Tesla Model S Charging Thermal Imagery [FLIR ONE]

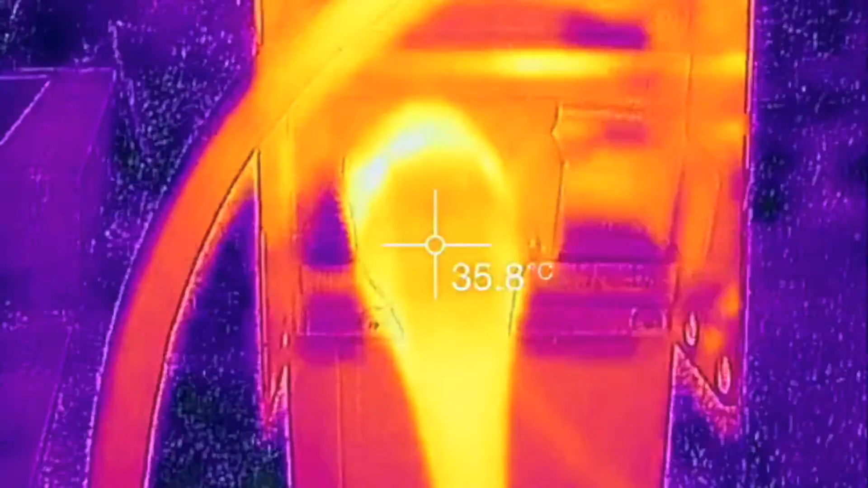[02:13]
On screen: spot 35.8°C
The breaker's pretty hot there. 54.56.
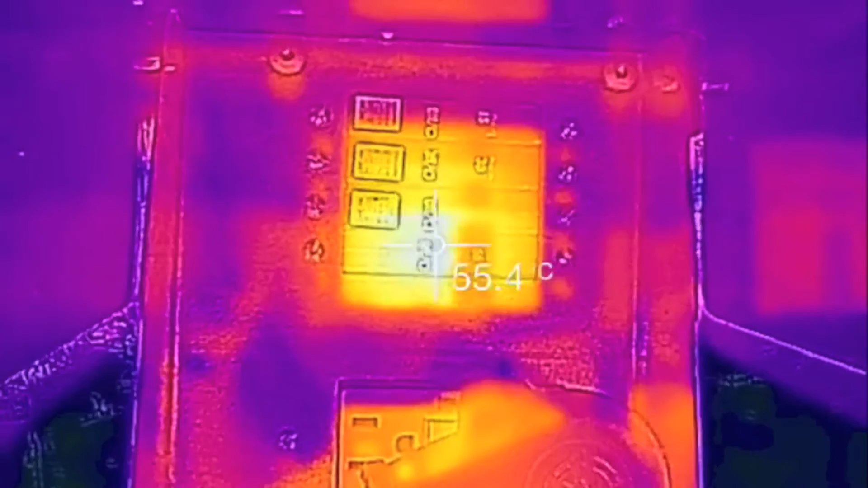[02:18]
On screen: spot 55.4°C
That's about what it was a couple hours ago so I'm really not worried about that.
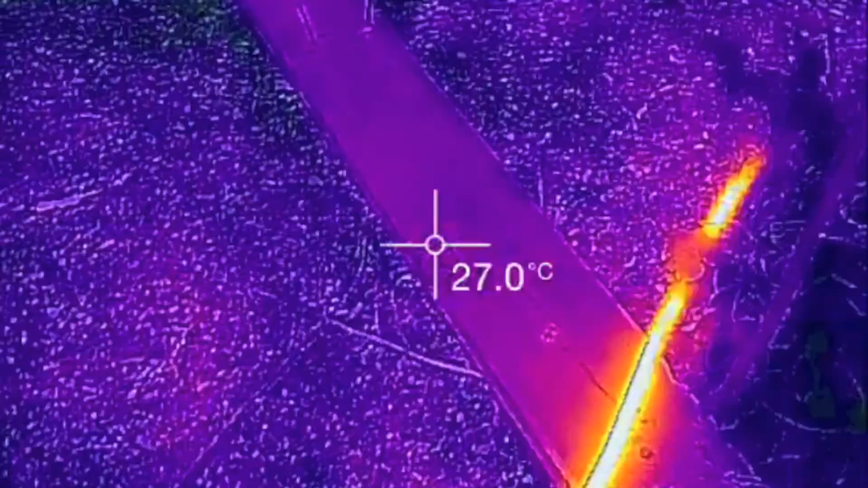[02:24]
On screen: spot 27.0°C
I think breakers are rated for 90. but I'm not an electrician. I'm not really sure.
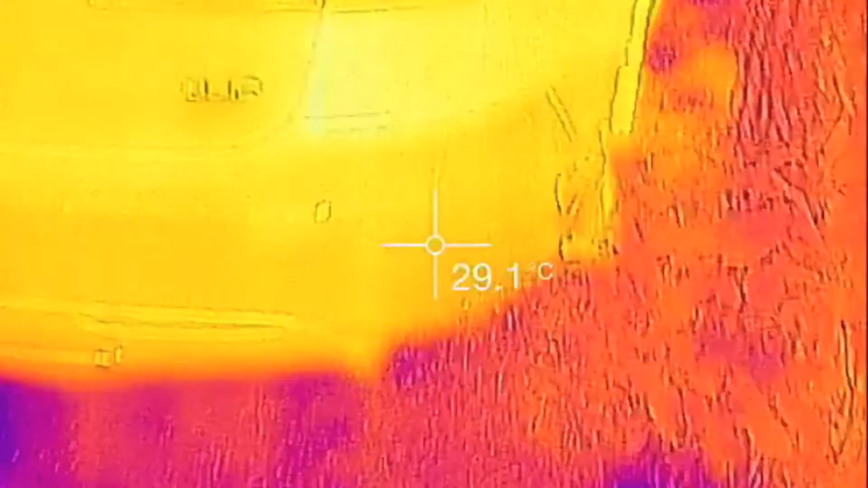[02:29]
On screen: spot 29.1°C
Anyway. This is just a quick demo of my FLIR1
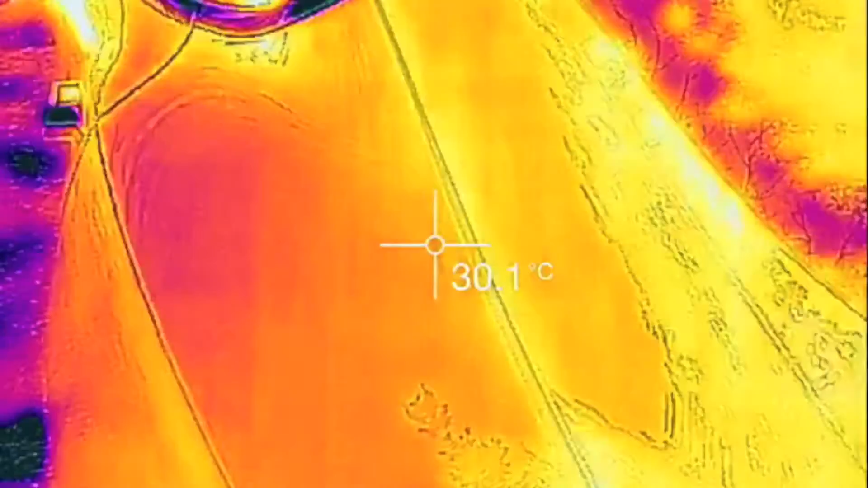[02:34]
On screen: spot 30.1°C
charging on a 40 amp continuous
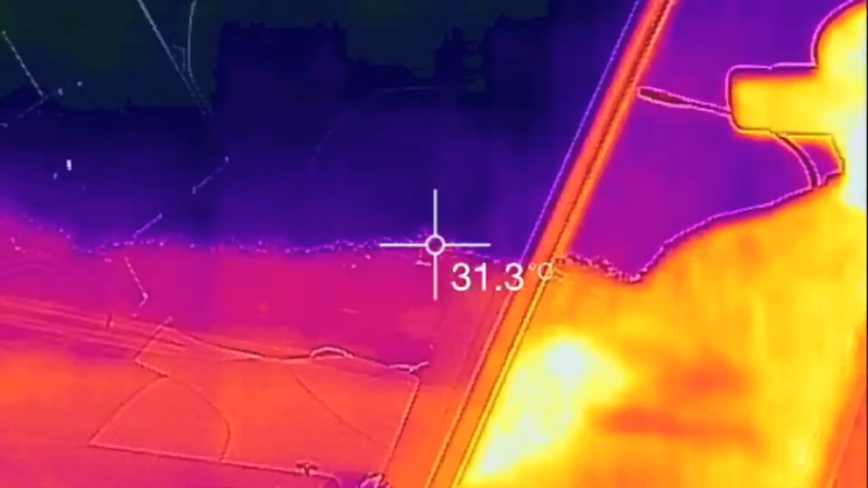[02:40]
On screen: spot 31.3°C
40 amp continuous charge rate.
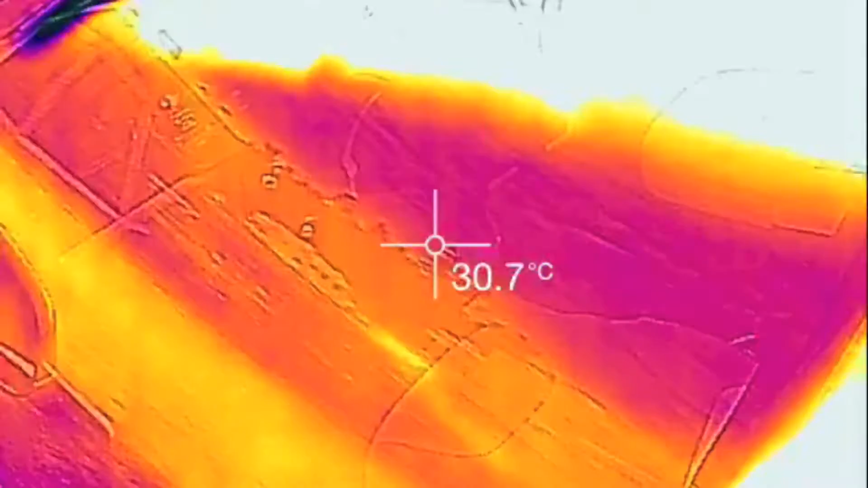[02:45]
On screen: spot 30.7°C
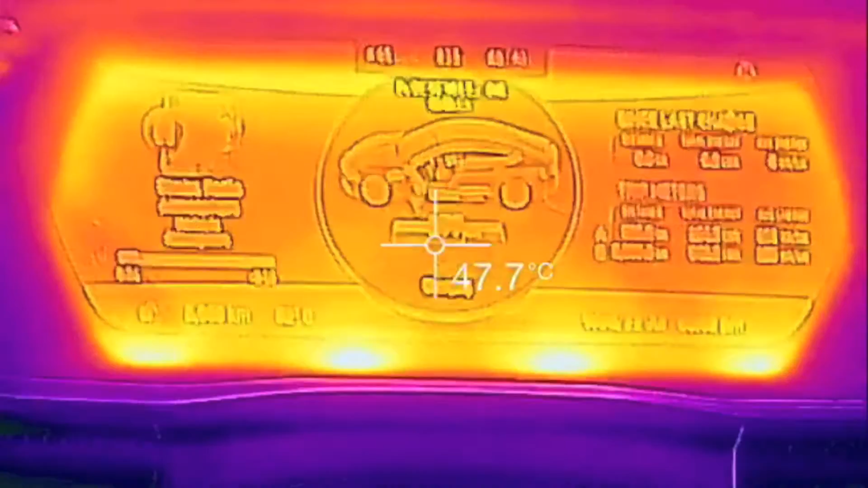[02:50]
On screen: spot 47.7°C
Look in here you can actually see some hotter spots on the LCD there.
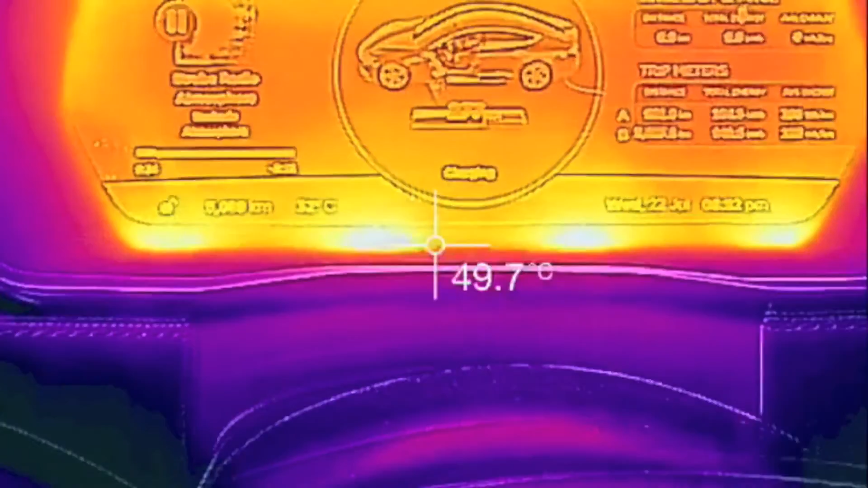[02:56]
On screen: spot 49.7°C
I just wanted to update. It's been almost two hours and the temperature here at the front is basically the same as before and it's been charging the entire time so this heat must be from
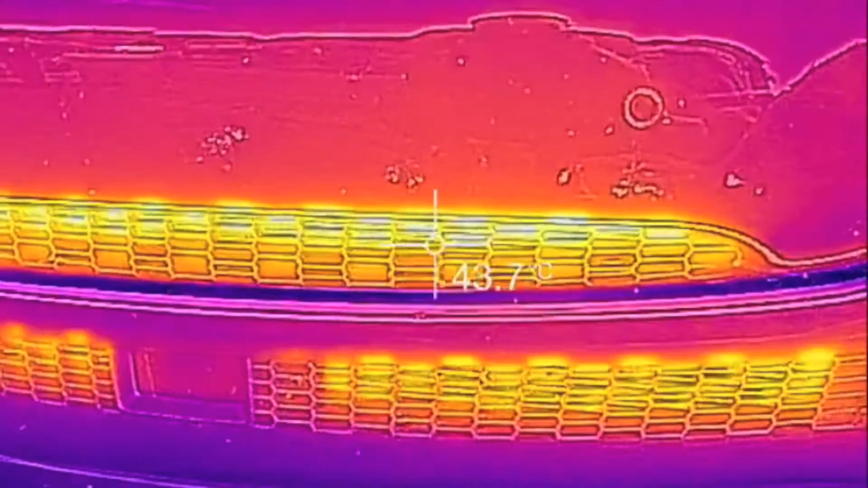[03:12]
On screen: spot 43.7°C
charging and not residual from my drive. Alright, if you like this video give it a thumbs up and subscribe. I'm definitely going to be putting out more automotive videos.